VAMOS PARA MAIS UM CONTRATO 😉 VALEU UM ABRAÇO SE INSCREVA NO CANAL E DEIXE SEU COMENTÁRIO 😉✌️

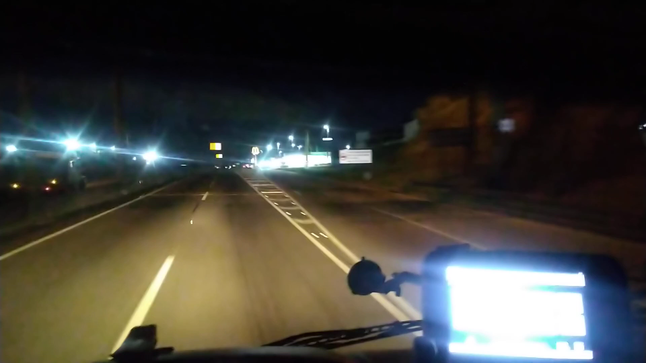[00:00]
E aí galera, passando aqui de frente Sakamoto aí né, bem conhecido aí né, aqui no Bom Sucesso, três bons sucessos aí embaixo aí, e vamos seguir viagem, sentindo a capital da bala, tá bom rapaziada então, com Deus um abraço, até a próxima, se Deus quiser e tudo de bom.